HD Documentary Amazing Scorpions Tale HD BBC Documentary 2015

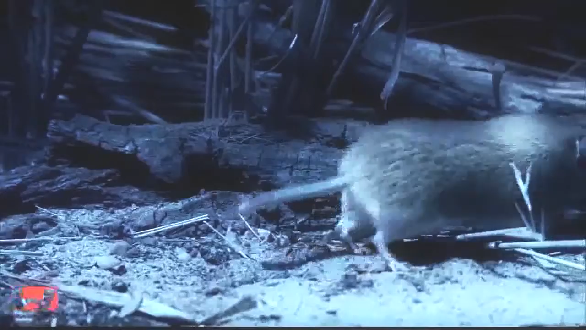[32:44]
Gregarious and rarely still, this rodent scours the ground for food.
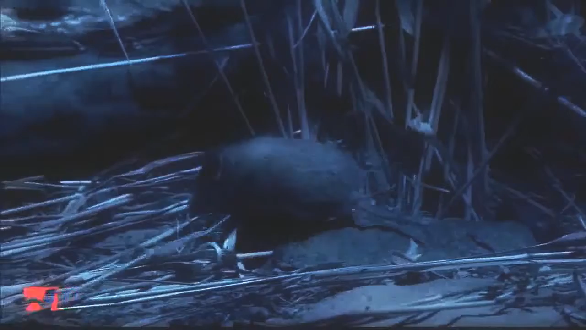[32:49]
Nearby, a shiny burrowing scorpion is looking for prey of its own. Notoriously curious, the mouse investigates.
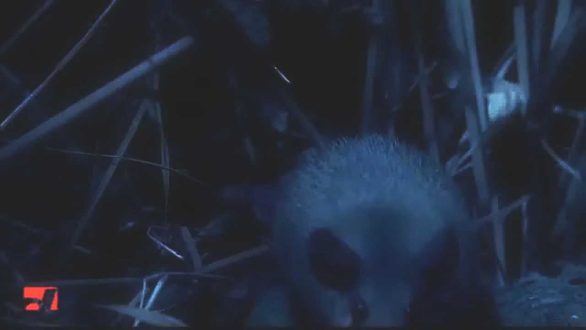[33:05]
This species of scorpion has acquired a very direct means of letting a guest know they're not welcome.
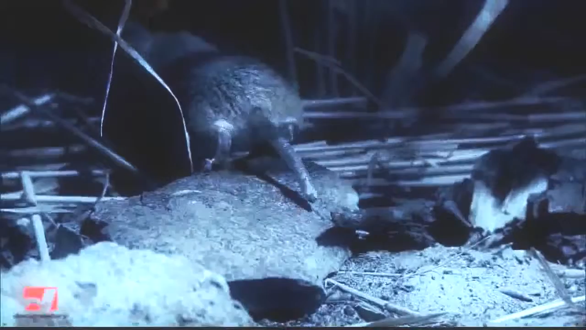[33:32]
Hissers are easily irritated and quick to defend their personal space. It's usually enough to ward off a predator or an over-friendly rodent.